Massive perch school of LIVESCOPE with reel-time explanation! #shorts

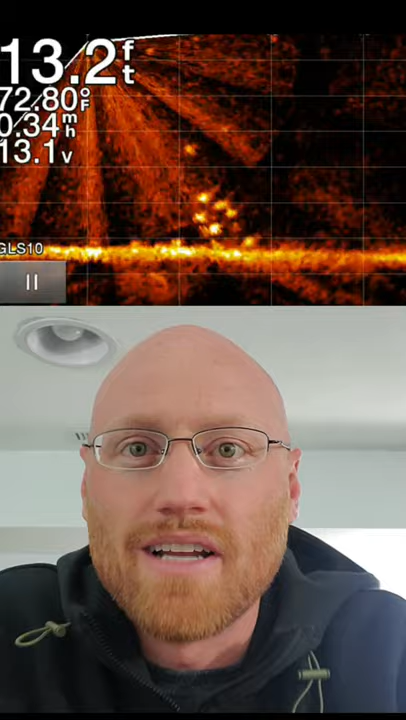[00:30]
On screen: depth 13.2 ft, water 72.80°F
You can see the line went five, six feet up. I missed them. Jig, jig, jig. Miss, miss, miss. And look at that big hook set I took. You can tell I'm just getting hammered. Look at how high up they'll come. I mean, they'll come five, ten feet up. But nothing. Still nothing. I mean, I'm getting hit. Oh, I cranked it in. I got robbed. And here's what we were catching. I mean, this is my brother's son. He was there that day.